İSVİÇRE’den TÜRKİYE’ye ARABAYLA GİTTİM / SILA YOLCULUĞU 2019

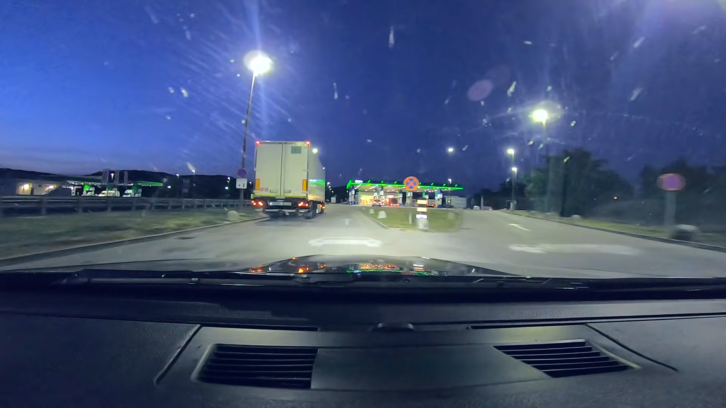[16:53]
Slovenya'da çok fazla kalmayacağız. Slovenya'dan 2 saatlik bir sürüş sonrasında direkt Hırvatistan'a giriş yapacağız.
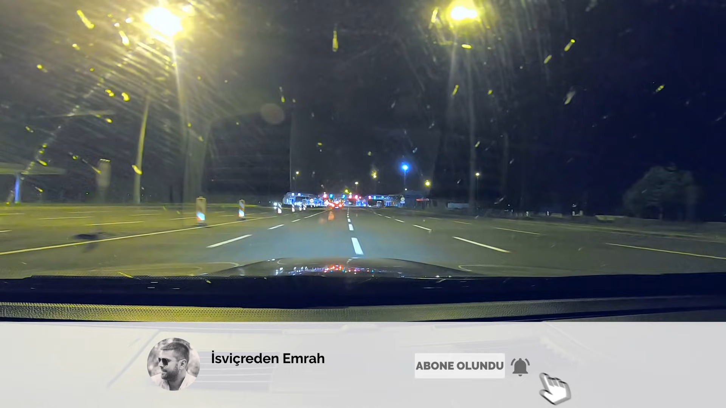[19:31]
Zaten sizler de görüyorsunuz. Sadece iki tane kapıyı açık bırakmışlar.